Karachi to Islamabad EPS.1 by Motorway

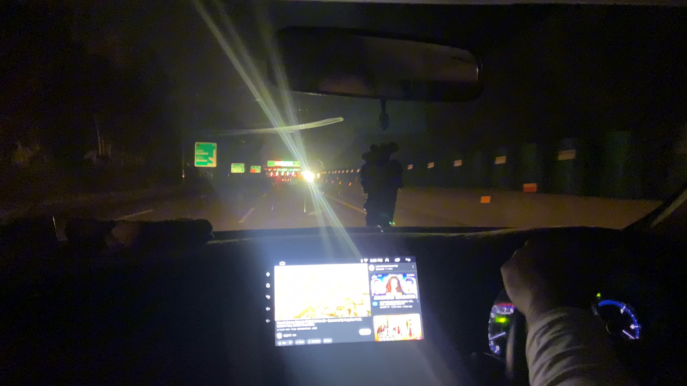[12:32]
सो फाइनली गाइस आफ्टर long and hectic trip but it's too enjoyment
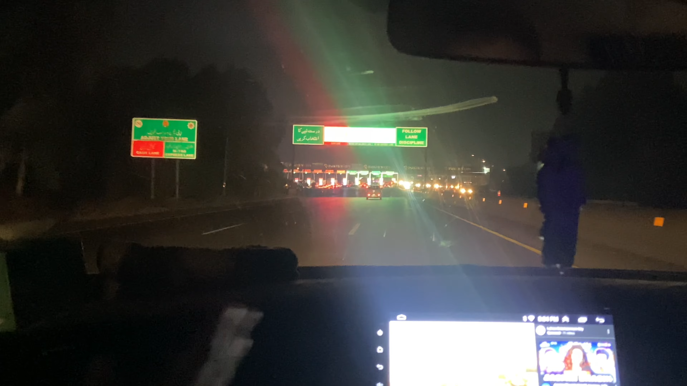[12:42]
we are going to reach to Islamabad this is all big one biggest toll plaza in Islamabad and I hope we don't have any problem because we have already Salik here M-Tech express line is okay na because we have a balance
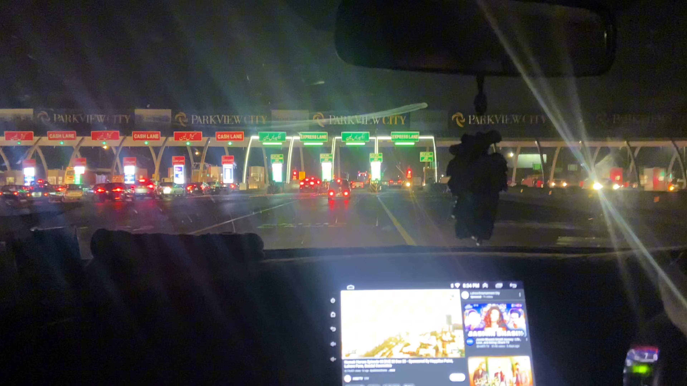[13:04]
So this is you can see how it's updated.
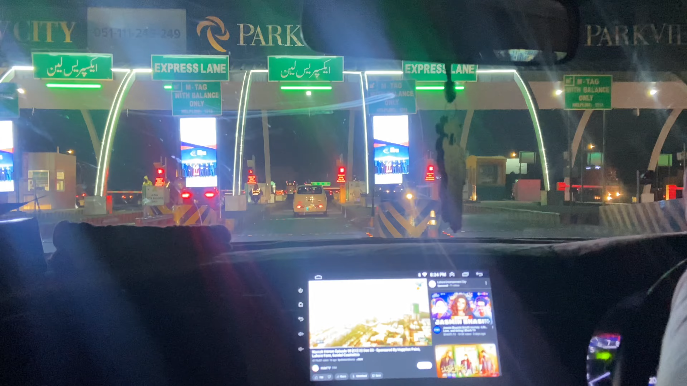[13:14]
M-Tech with balance only, M-Tech with low balance express line. So we will immediately
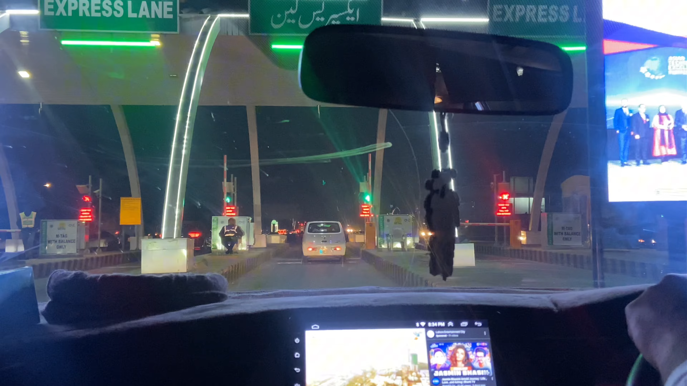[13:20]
exit and enter to Islamabad from Karachi.
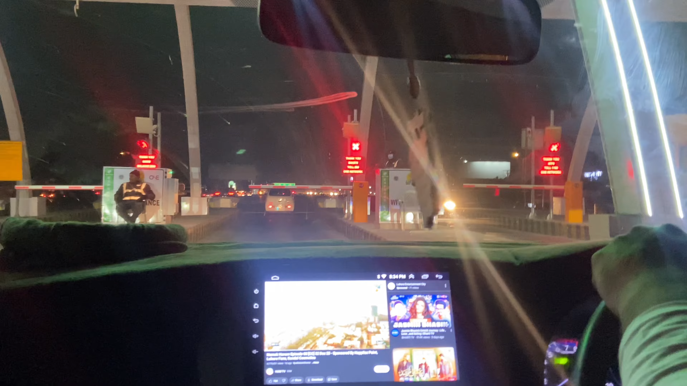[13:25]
I feel too tired, do you know that? Thank you for PK.
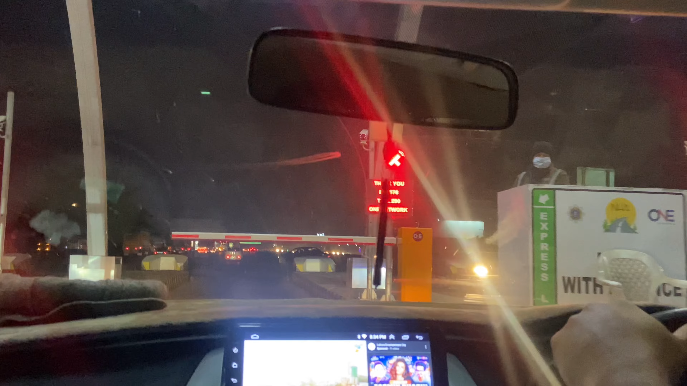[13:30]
Our car will come here. You can see BUD 075.